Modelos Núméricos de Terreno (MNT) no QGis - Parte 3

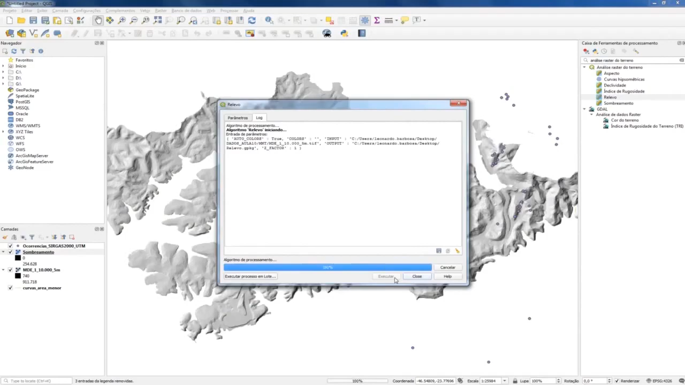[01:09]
O resultado é mais ou menos esse aqui, onde as cores mais quentes dizem respeito às maiores elevações.
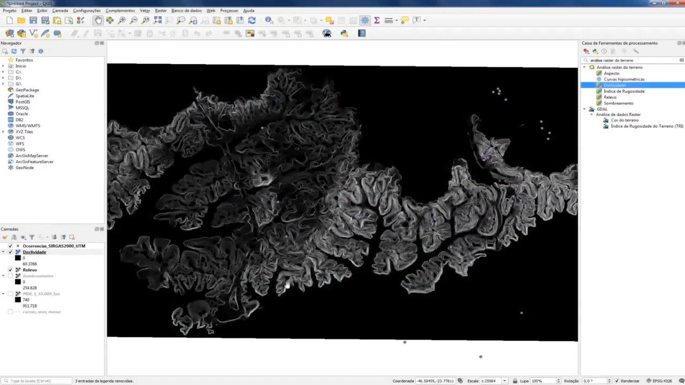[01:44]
Ele está em preto e branco,
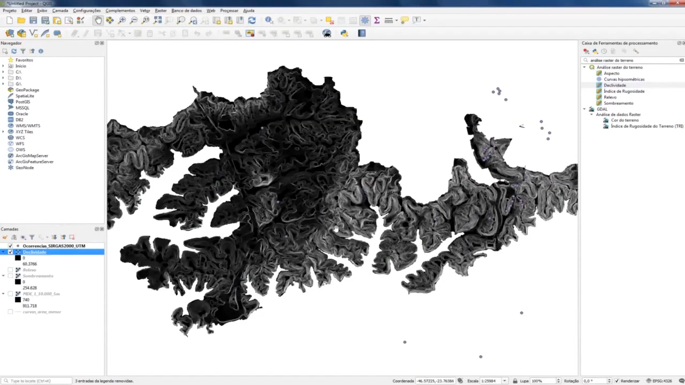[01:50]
mas a gente pode alterar e melhorar essa visualização se viermos nas propriedades dessa camada que a gente criou em simbologia. E no tipo de renderização, a gente vai escolher banda simples falsa cor.
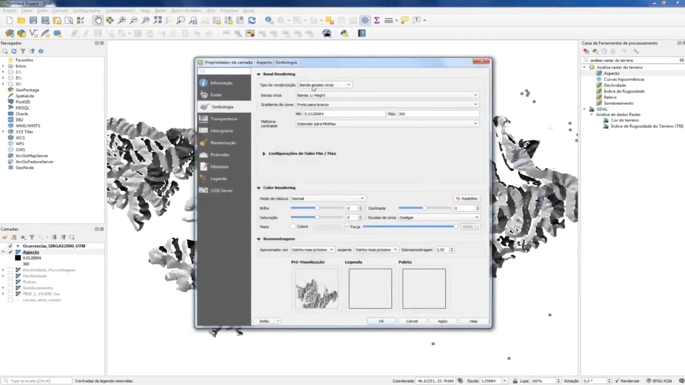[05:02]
e vai selecionar de novo banda simples falsa cor. De modo que as cores representem os valores que vão de 0 a 360 graus.